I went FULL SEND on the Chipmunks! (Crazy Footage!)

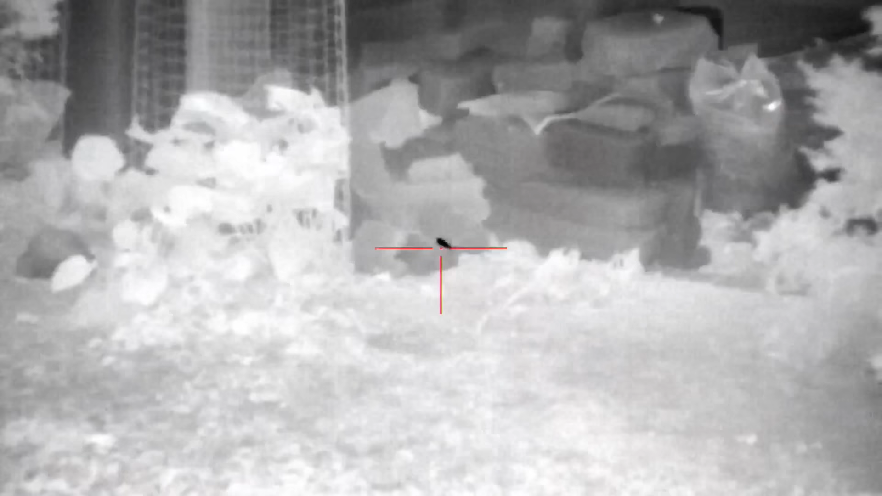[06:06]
So I changed the barrel out on my 22 Leshiy for this 25 cal, and I put the ATN Thor 4 thermal on top.
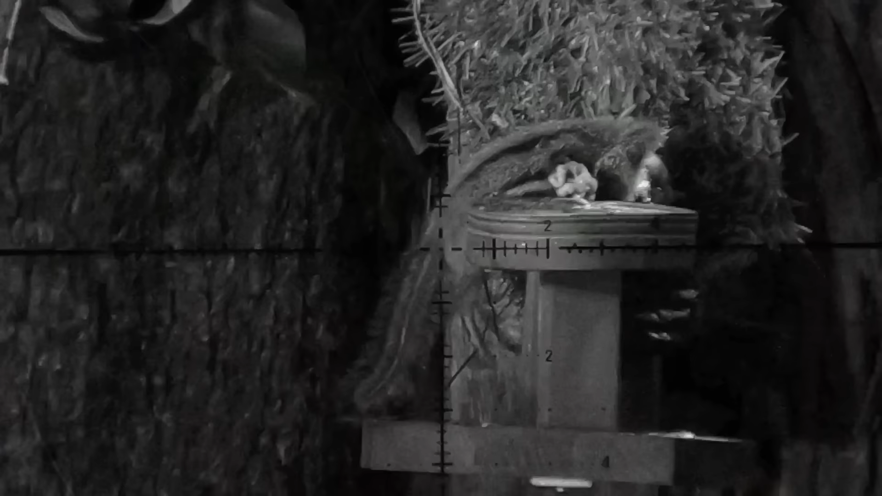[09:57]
So one last shot here for, and we're gonna wrap up this video. I saw this guy trying to like, trying to hide behind a leaf. Nope, not gonna work, buddy.